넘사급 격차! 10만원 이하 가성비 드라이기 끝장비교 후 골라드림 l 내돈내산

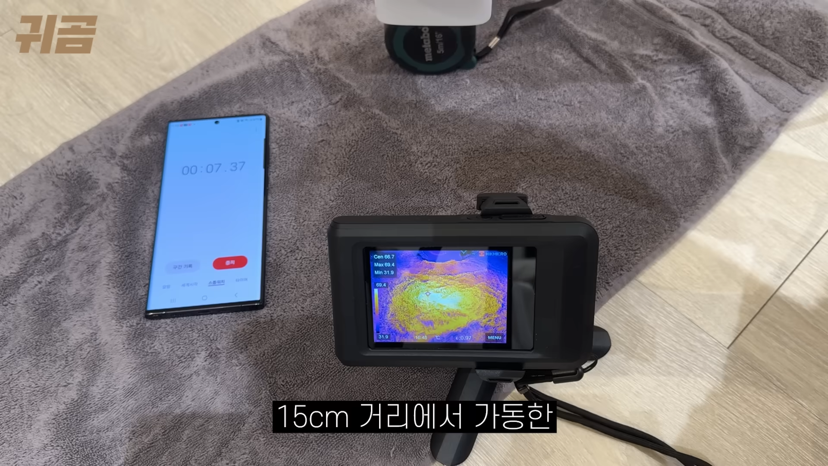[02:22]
거리에서 가동한 지면의 간접 온도를 측정해봤대 그 결과는? 온도 강기 중 가장 높은 온도는 파테크였대 그 외 100도가 넘는건 파테크, 블라우풍트,